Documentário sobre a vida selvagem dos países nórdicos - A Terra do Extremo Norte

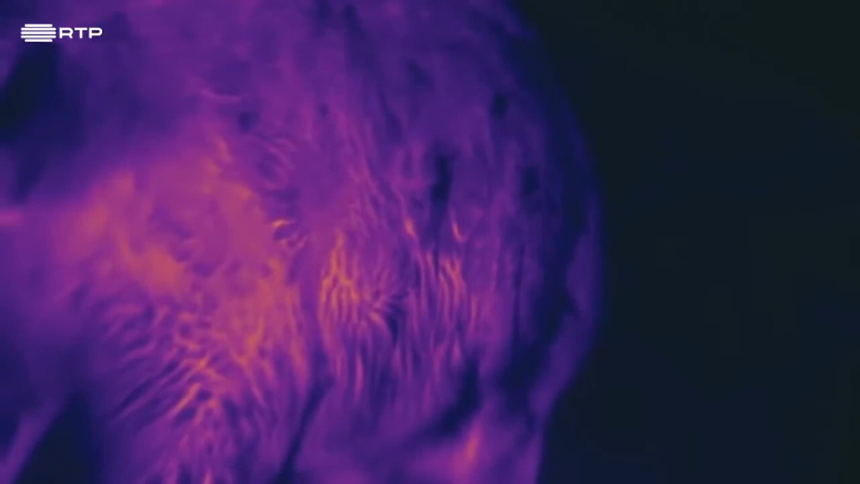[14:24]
Imagens térmicas mostram que pouco calor escapa através da sua pelagem.
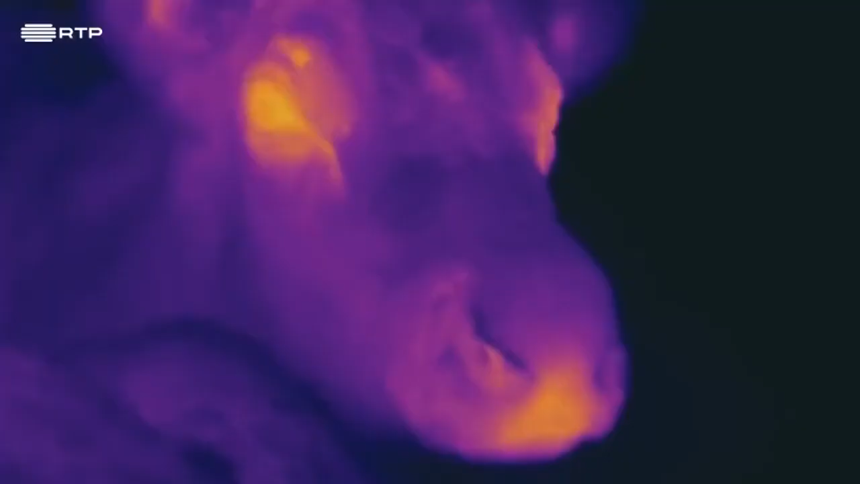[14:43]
E é uma zona muito bem irrigada.
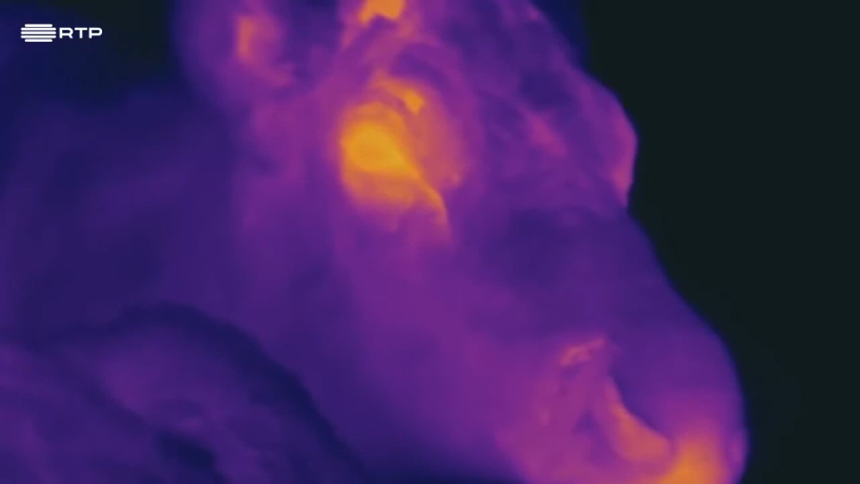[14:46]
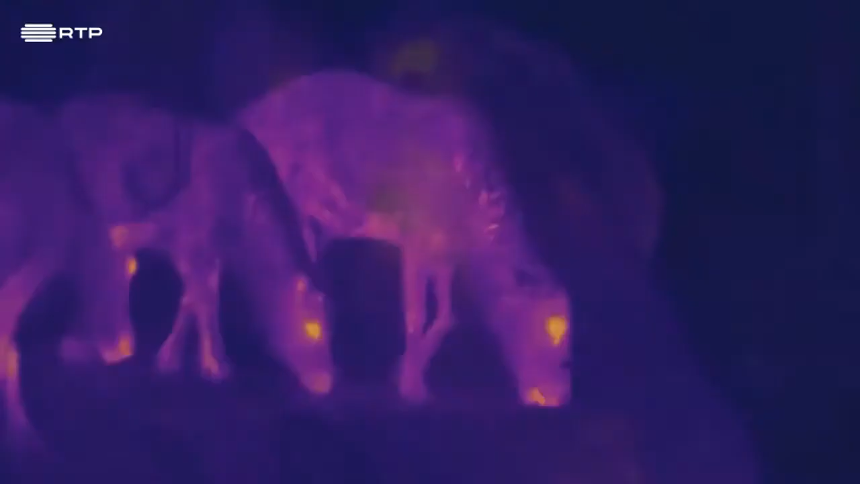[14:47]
Pelas imagens térmicas, parece mesmo Rudolf, a rena do nariz vermelho.
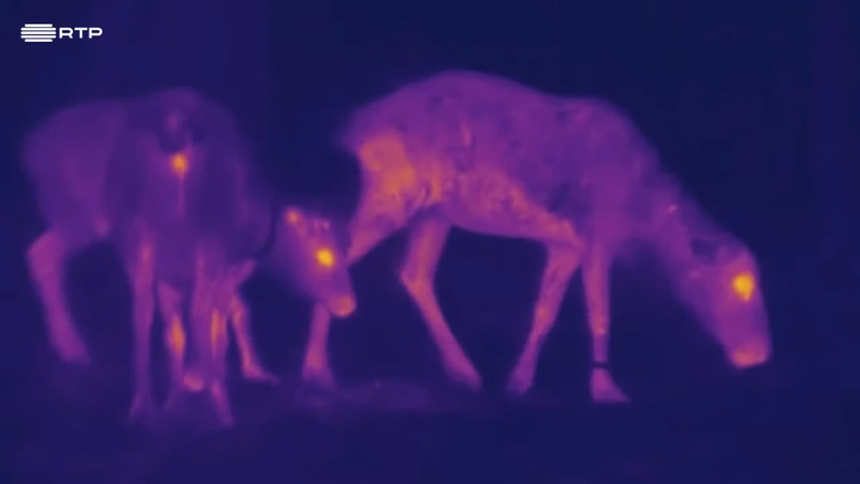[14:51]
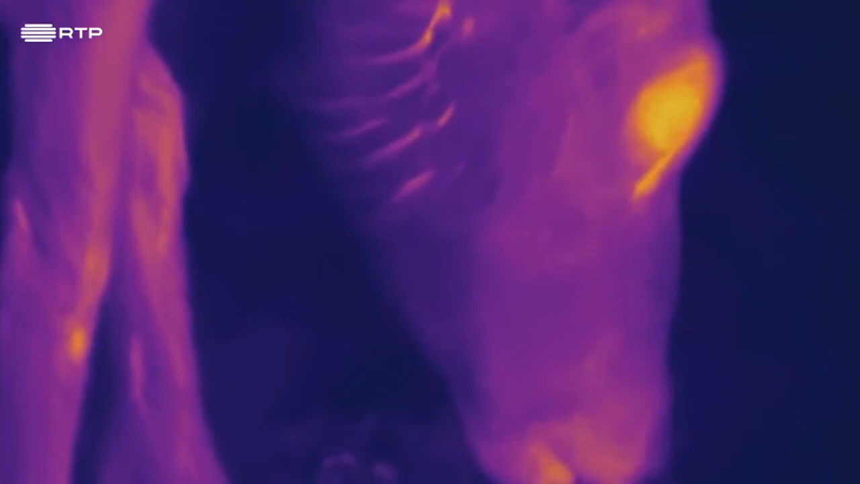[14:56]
Em contraste, a temperatura dos membros é baixa.
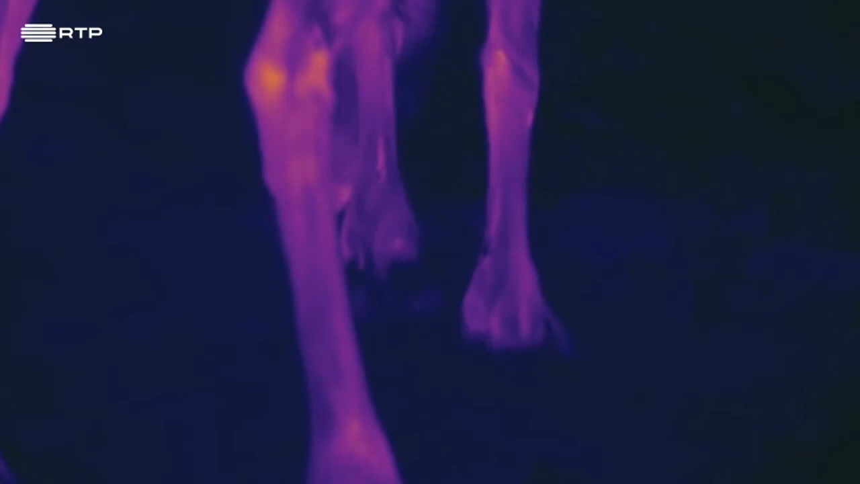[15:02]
O sangue vindo do interior do corpo transmite o calor ao sangue frio que vem do exterior. Esta circulação permite a troca de calor